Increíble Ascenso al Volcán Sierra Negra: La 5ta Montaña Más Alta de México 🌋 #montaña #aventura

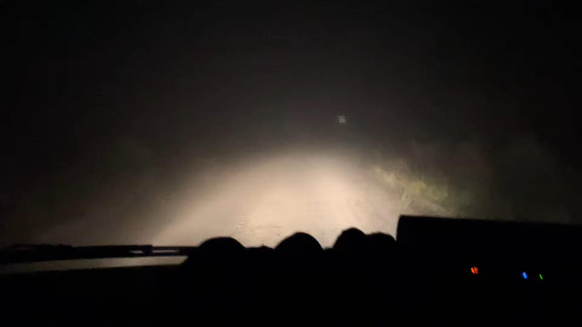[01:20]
Estamos por llegar al Valle del Encuentro. Estamos a siete kilómetros. La neblina ya nos recibió a full. Pero pues estamos ya cerquita de llegar para armar nuestro campamento y poder cenar algo y poder salir el día siguiente a Sierra Negra. Les voy a ir informando cuando lleguemos allí y empecemos a montar las tiendas.